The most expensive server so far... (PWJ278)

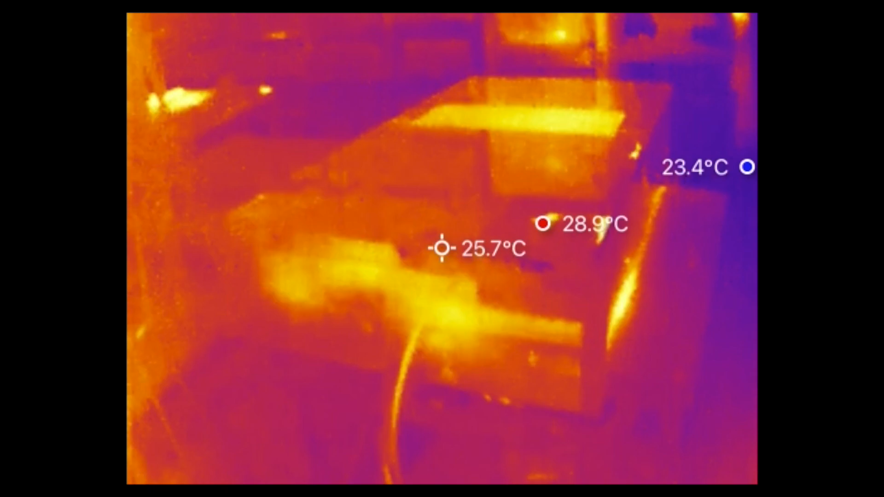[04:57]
On screen: spot 25.7°C, max 28.9°C, min 23.4°C
And here we have a little bit of thermal imaging.
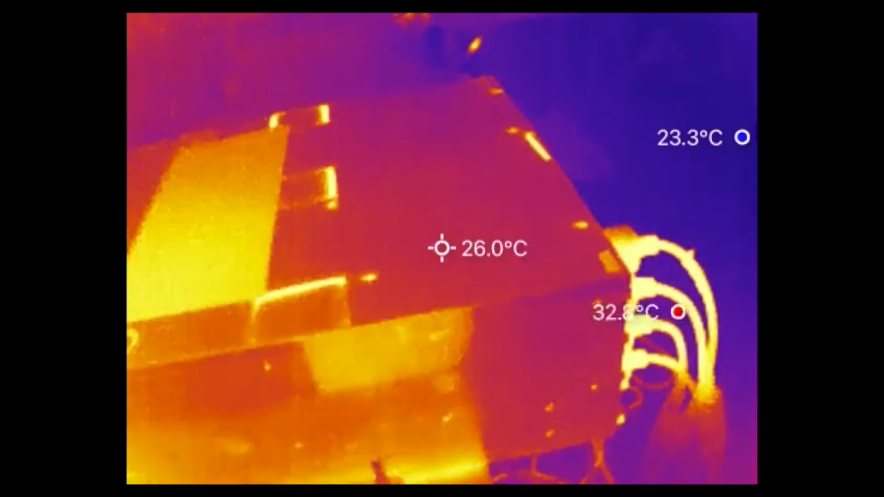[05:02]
On screen: spot 26.0°C
So the output temperature is about 50 degrees Celsius,
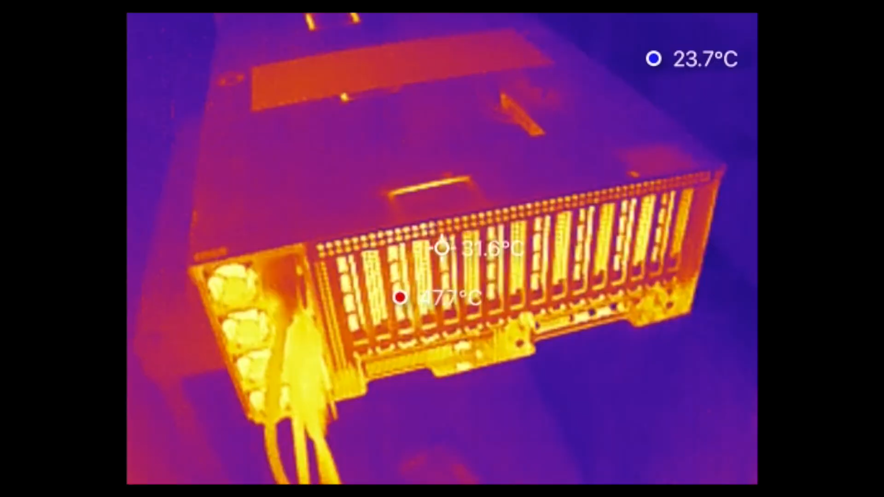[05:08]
but there is a lot of air coming out, so it's a pretty good heater.
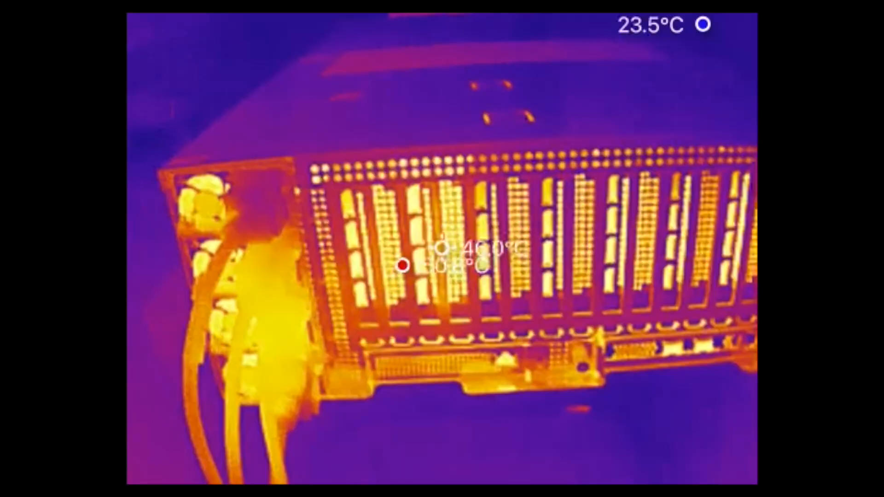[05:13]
I didn't measure the power consumption, but I guess it's about 2 kilowatts.
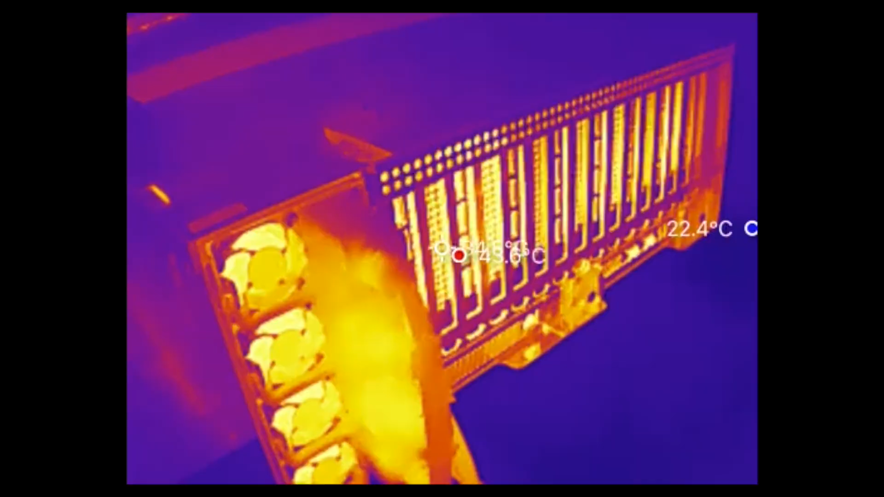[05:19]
And you can also see on the cover of the server,
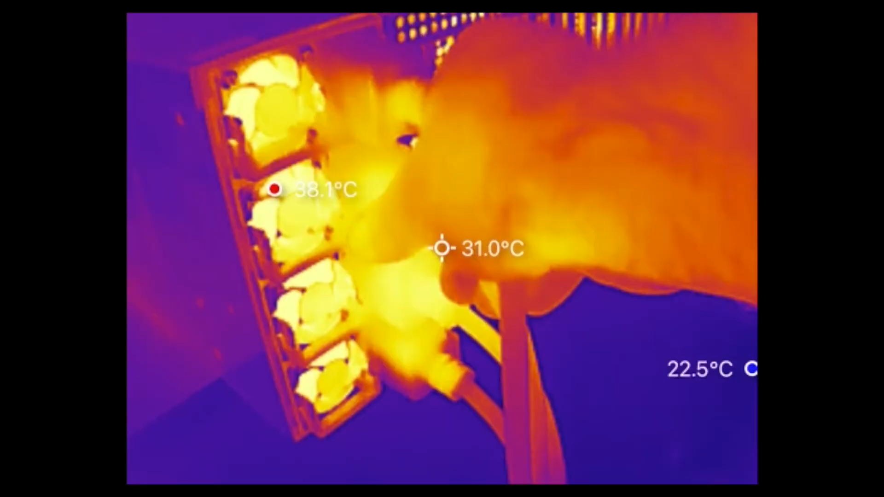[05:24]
On screen: spot 31.0°C, min 22.5°C
shiny metal surfaces can't be measured, because they look like a mirror.